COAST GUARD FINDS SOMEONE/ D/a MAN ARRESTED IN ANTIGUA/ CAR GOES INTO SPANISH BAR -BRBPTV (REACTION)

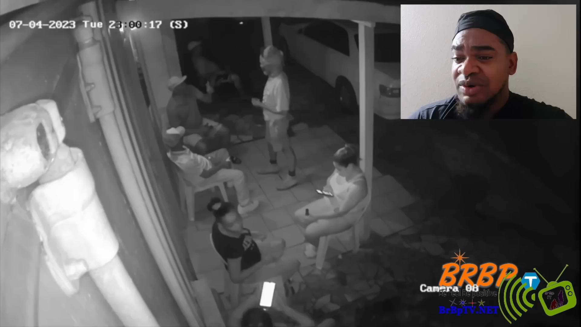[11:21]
And then people are just, you know, having a few drinks and on their phone and talking, you know, maybe Spanish or English, whichever it is. You know, and people just, you know, hey, what's going on? Boop, right there, all right there, you know. So easy, life could just end. There's a lady that was facing the opposite direction. If that vehicle collected her, look at that. If that vehicle collected her, you know, she could have been problems today.
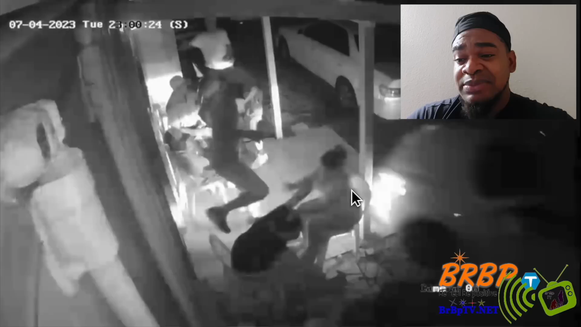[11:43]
It missed her. Look at the cheddar even move, Miss Abby. The cheddar even move is the piece of pillar, pipe, whatever that there, that move. I think this is in the Glanville region.